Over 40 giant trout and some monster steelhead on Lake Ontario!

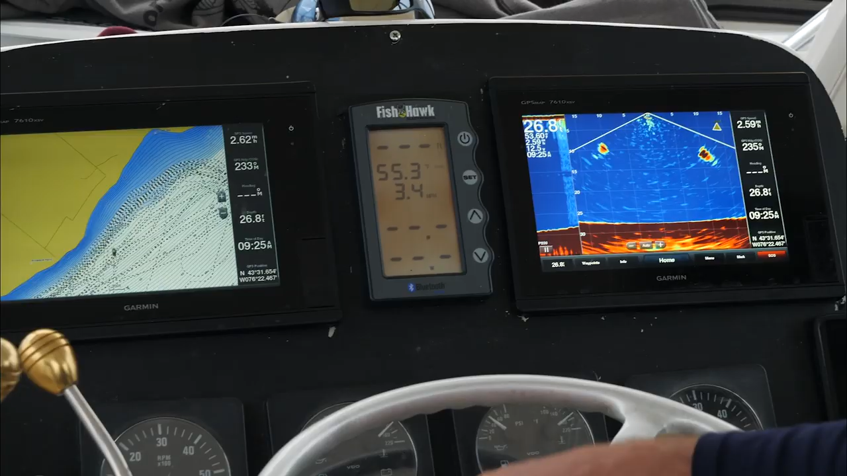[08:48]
On this screen right here, we have another Garmin unit. This is Garmin Panoptics.
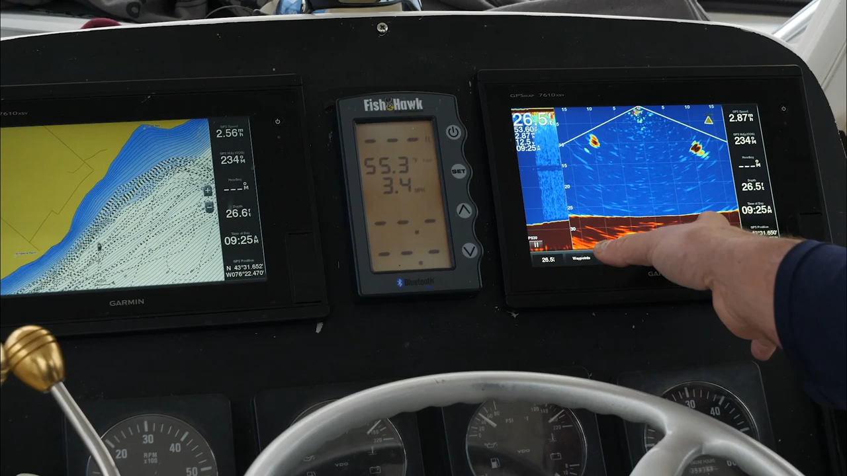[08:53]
That's a downrigger and that's a downrigger. That little green behind it is actually our spoon.
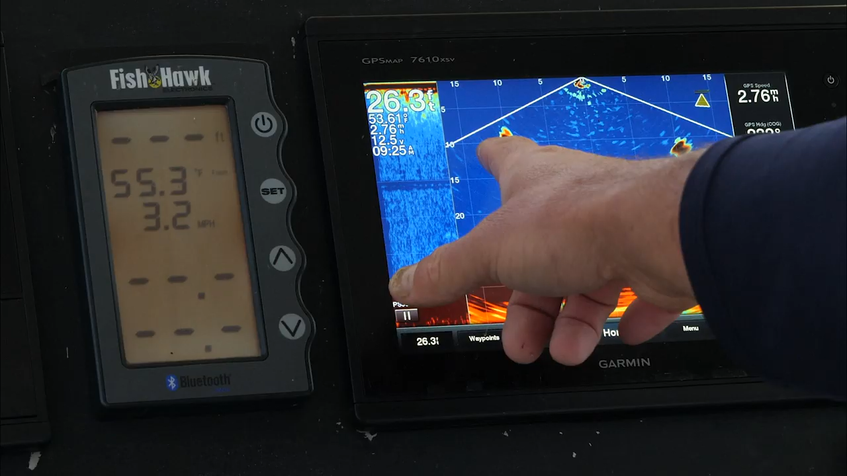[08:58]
On screen: depth 26.3 ft
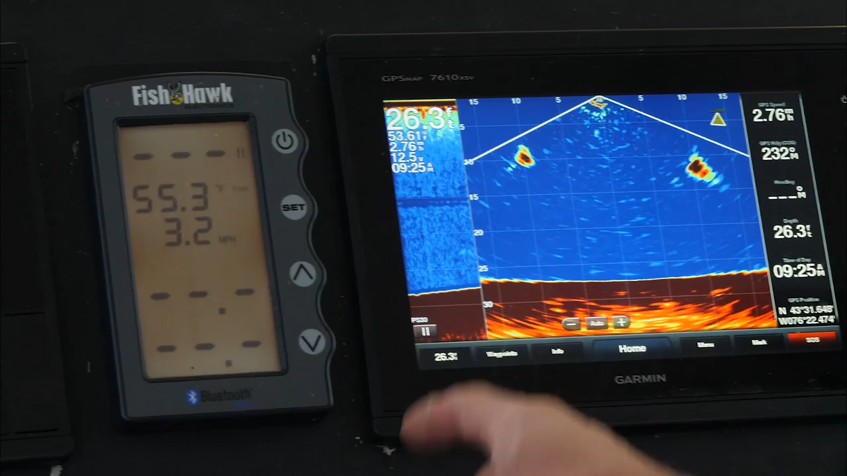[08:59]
On screen: depth 26.3 ft
What you can watch and learn from this is amazing.
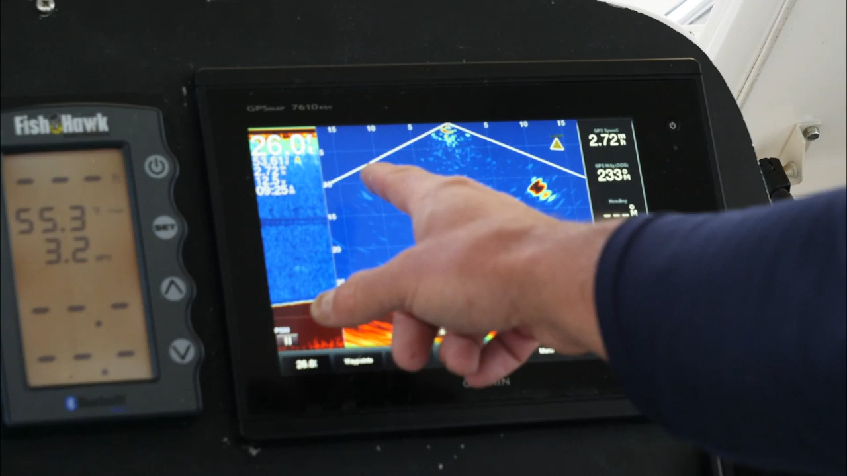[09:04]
You can actually see fish streak over and check out a downrigger and then go and hit this one. You can call your shots.